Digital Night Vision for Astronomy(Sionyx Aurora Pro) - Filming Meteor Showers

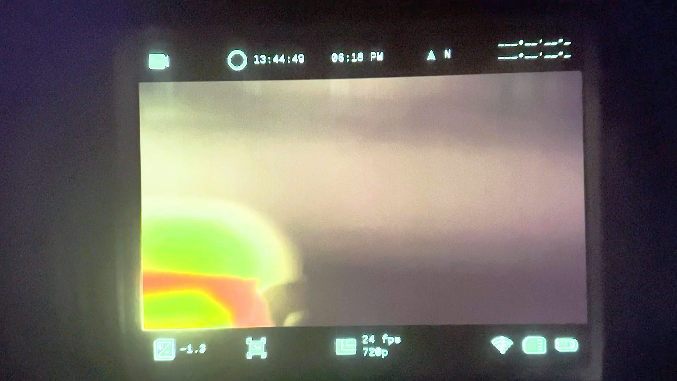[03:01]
Alright so let's go through some of these icons here on the display. This is what you're gonna see whenever you look through the eyepiece. Here it shows you that we are in video recording mode. This number here is how much recording time we have left.
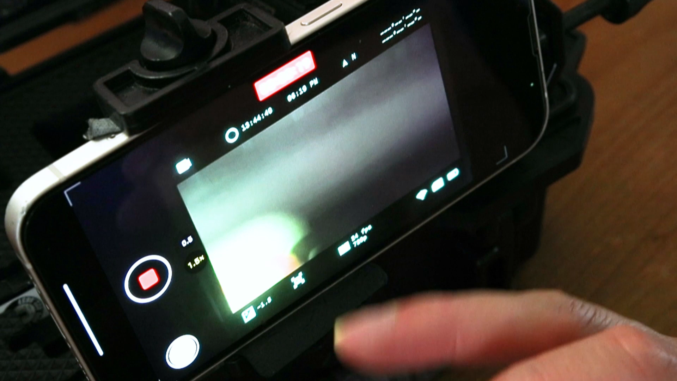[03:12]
In this case I can record up to about a little under 14 hours. We have the current time, the direction the camera is pointed, and our GPS coordinates. I just have mine set to off but you can easily turn it back on. Down here we have the exposure compensation. I usually leave it on negative one or negative two because I find that it looks the best for my specific area.